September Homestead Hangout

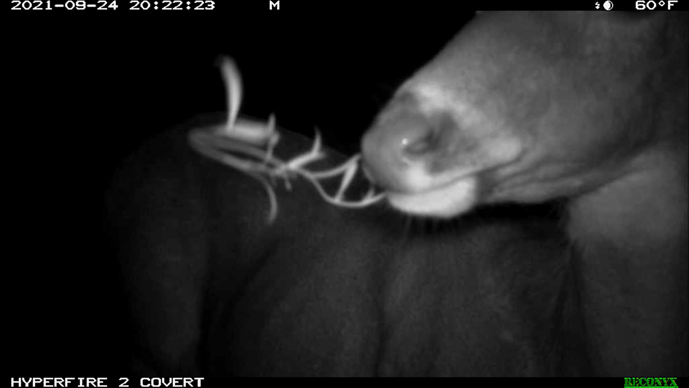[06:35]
made regular appearances on our trail cams in September as they continued to sample plants in the beds outside our main garden.
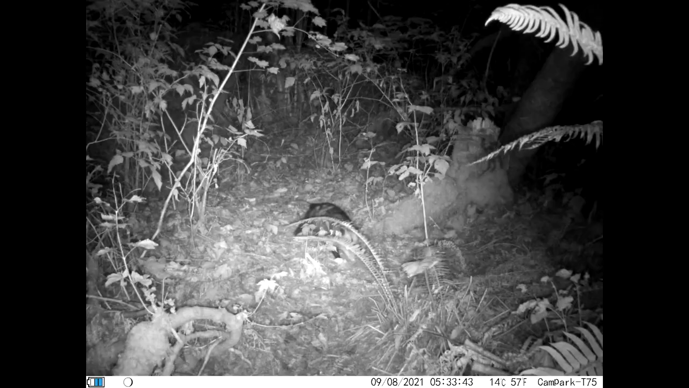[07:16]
Our neighborhood possum is still regularly traveling the trail through our woods, and we're still seeing what we believe is the same cottontail from the August hangout.
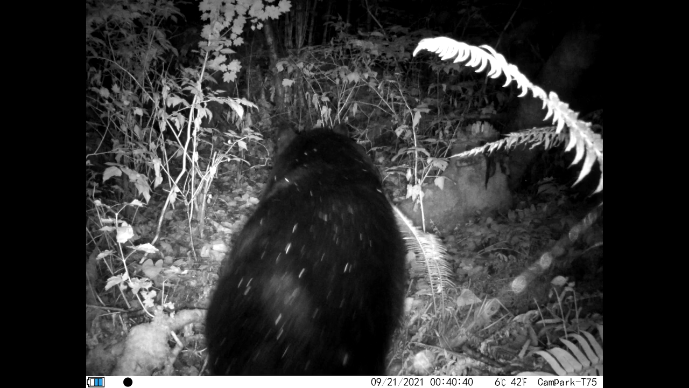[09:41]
The culprit was a large black bear, possibly the same one that has visited us before. These animals are the main reason we don't put high value food items in our compost bins.